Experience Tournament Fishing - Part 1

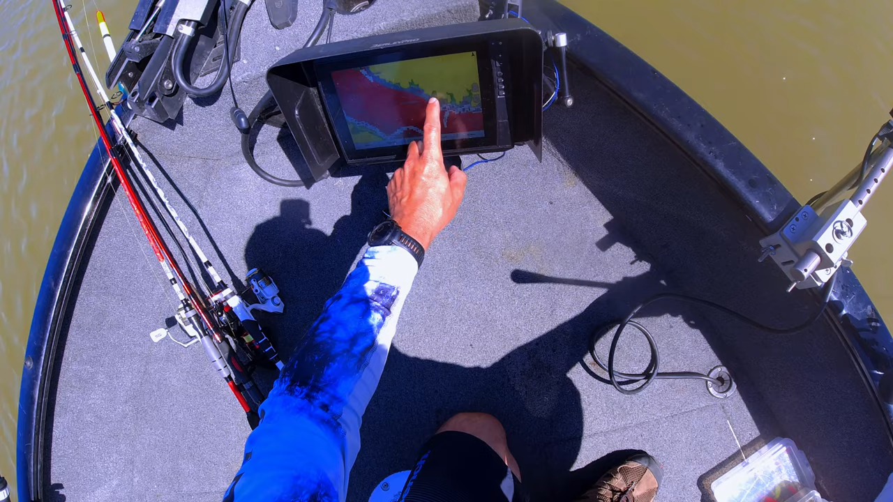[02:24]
However, you are playing catch-up compared to all of those local fishermen that have been fishing the lake every weekend for the last 20 years. Right in front of us. We're going through a school. 1, 2, 3, 4, 5, 6, 7, 8, 9. Oh yeah, look at it. Oh, there we go. I just got hit.